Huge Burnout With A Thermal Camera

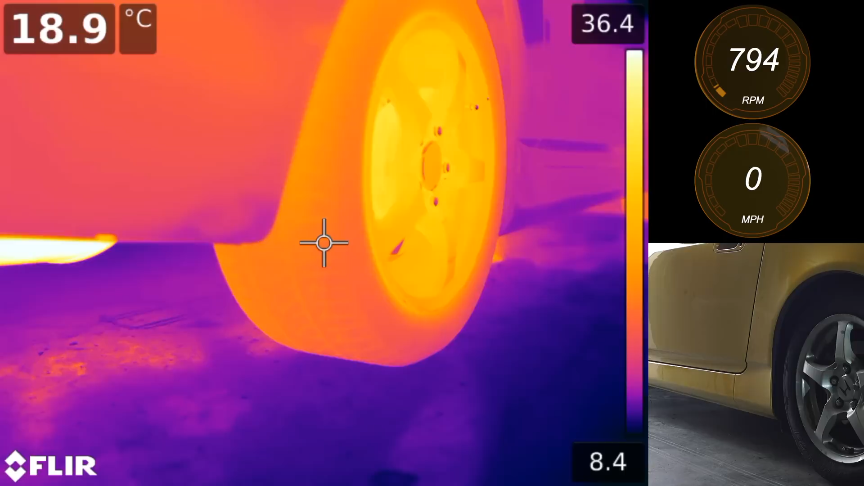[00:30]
On screen: spot 18.9°C
Hello everyone and welcome. In this video as you can see we're checking out a burnout with a Honda S2000 and a FLIR T1K thermal camera. It's pretty mesmerizing to watch as the tread surface of the tire raises from about 19 degrees celsius to over 160 degrees in less than 5 seconds. You can even see the heat the tires lay down onto the ground with perfect lines for the tire grooves. The tires themselves are spitting out bits of melted rubber which coats the ground,
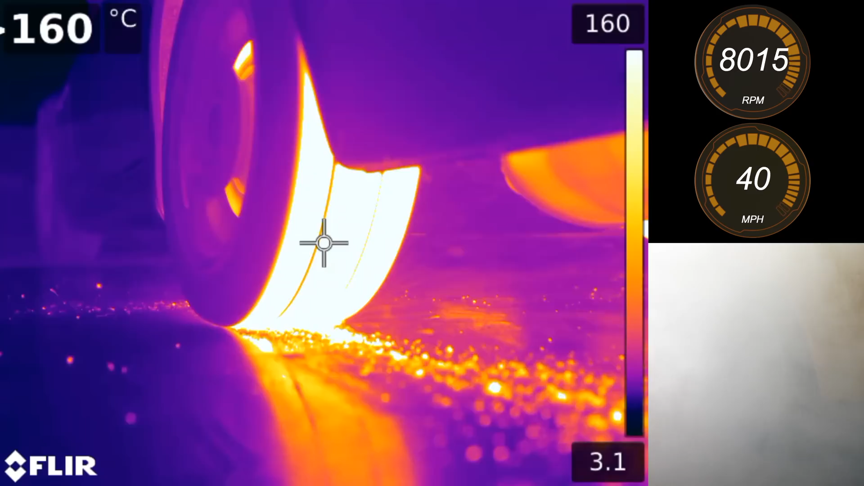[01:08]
rear fender, and inside the wheel wells. And while a simple burnout alone is fascinating, I decided to change the tire pressure left to right to see if there were any differences.
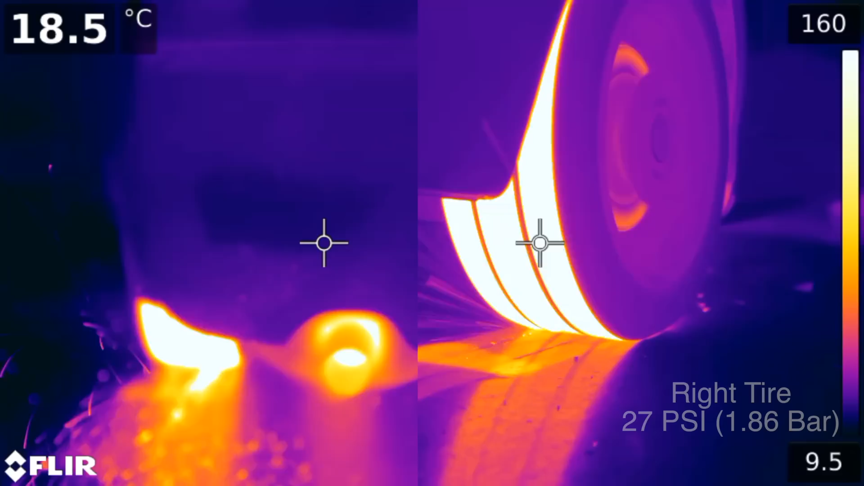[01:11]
On screen: spot 18.5°C
The right tire has a pressure of 27 psi, 5 below recommended, while the left tire is at 37 psi, 5 above recommended. Ultimately, it made very little difference as both tires were evenly melted across the tread pattern.
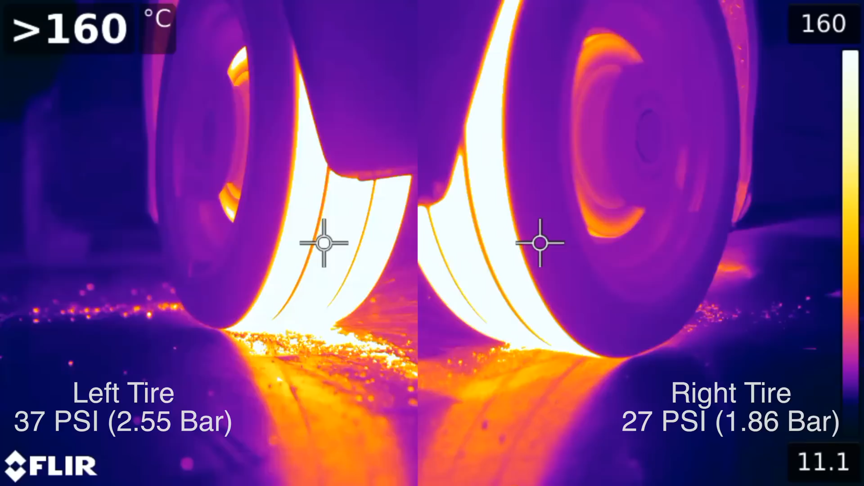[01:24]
There's simply too much friction for too long to notice a significant difference. That said, if we analyze the burnout at a much lower frame rate from the very beginning, we can see that on the underinflated tire, the left portion of the tire heats up first. This is actually because the rear tire is out of alignment and has excessive negative camber, so the load on the tire rests primarily on the inside. If the tire were to have the correct factory alignment, the heating would occur much more evenly.
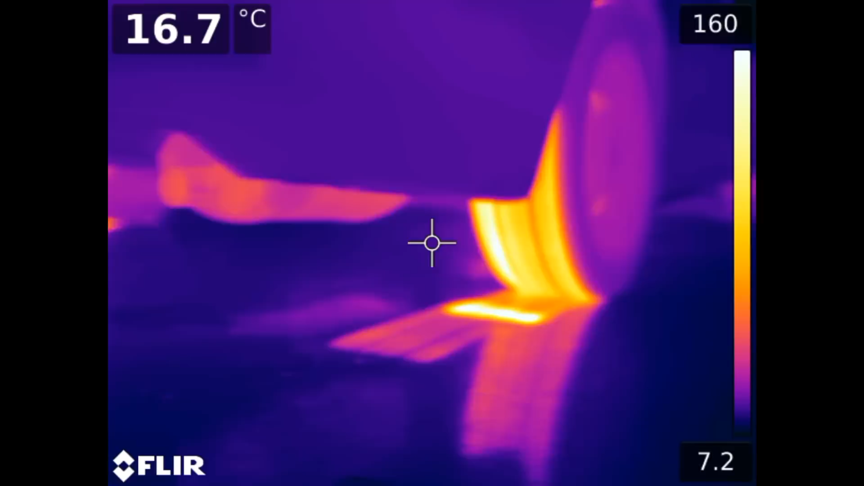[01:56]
On screen: spot 16.7°C
Another fascinating point is that the tire surface temperature in just 4 frames, less than 1 7th of a second,
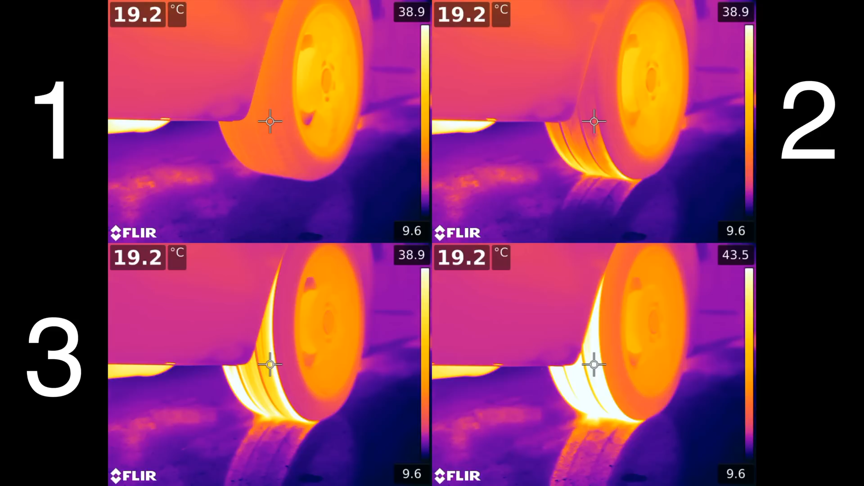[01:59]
On screen: spot 19.2°C
increases from 19 degrees celsius to 43.5.
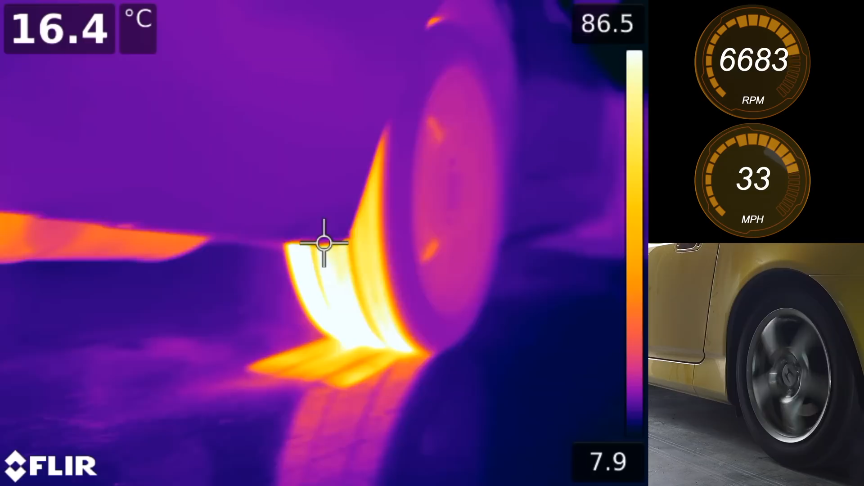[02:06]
On screen: spot 16.4°C
In less than 2 seconds, the surface temperature of the inside of the tire reaches 160 degrees,
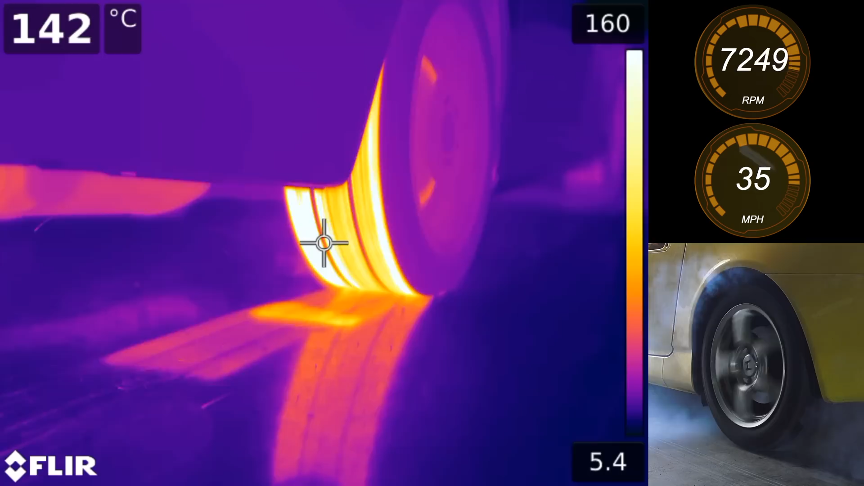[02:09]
On screen: spot 142°C
or about 320 fahrenheit. And by 5 seconds, the entire tread is roasting above 160.
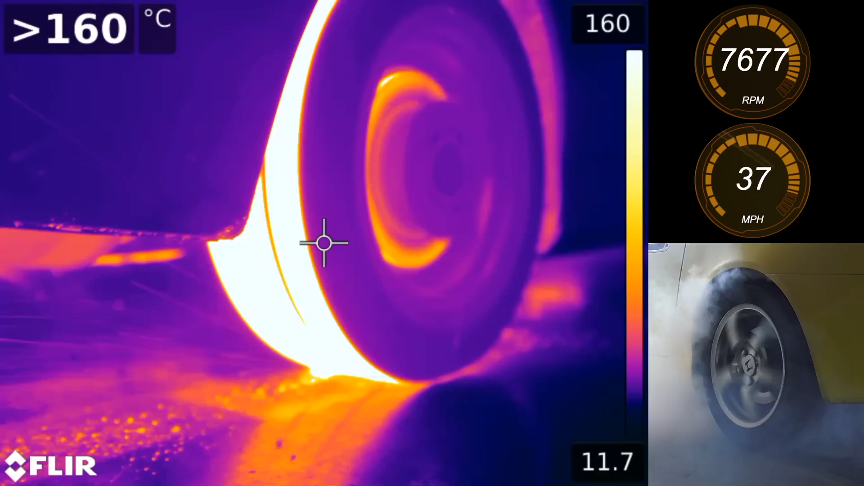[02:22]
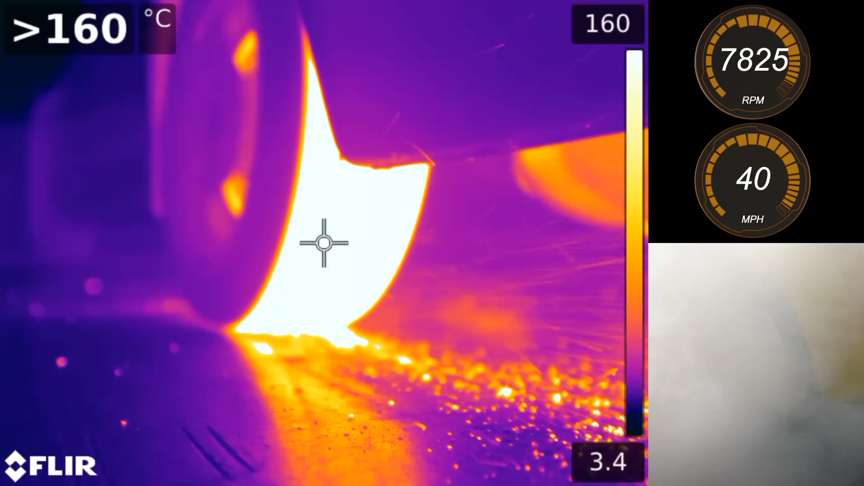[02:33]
At this point, I'm completely blinded by tire smoke,
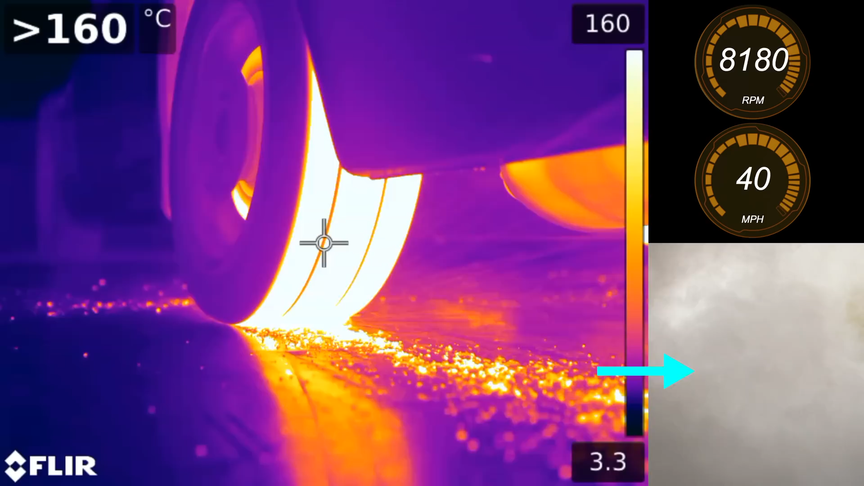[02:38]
and yet the thermal camera sees perfectly clearly.
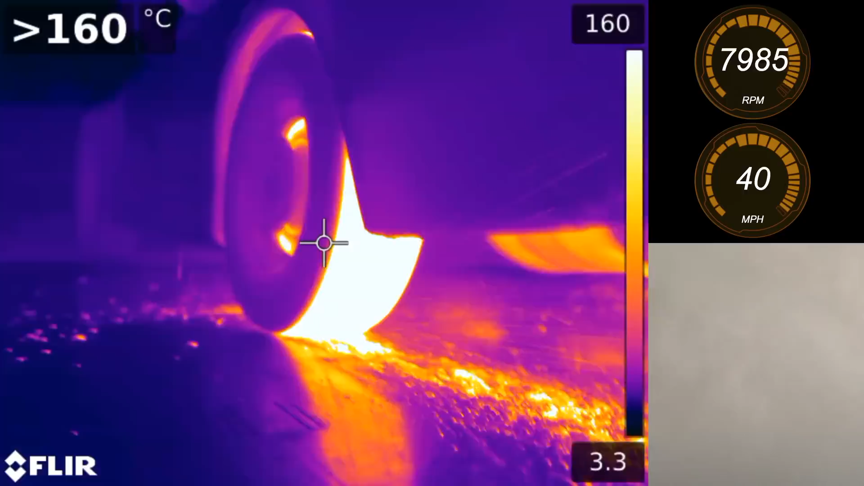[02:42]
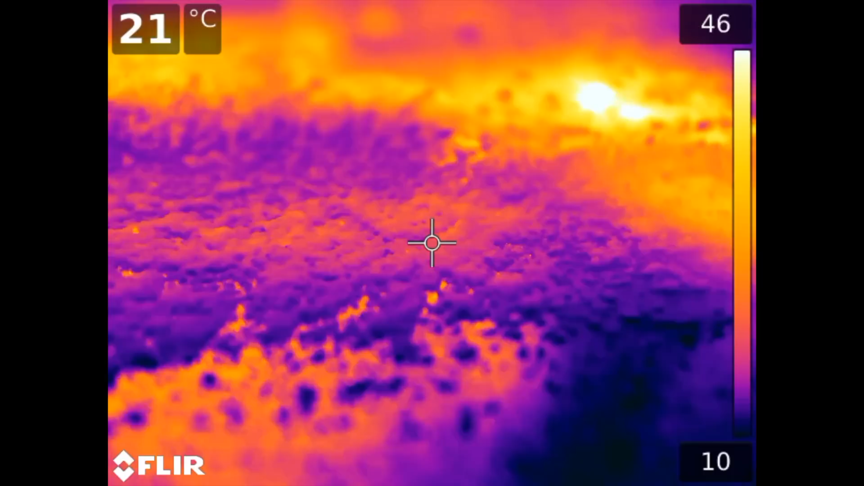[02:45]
On screen: spot 21°C
After the burnout, you can see the garage floor covered in hot rubber, and the rear brakes have heated to over 300 degrees celsius, or about 600 fahrenheit.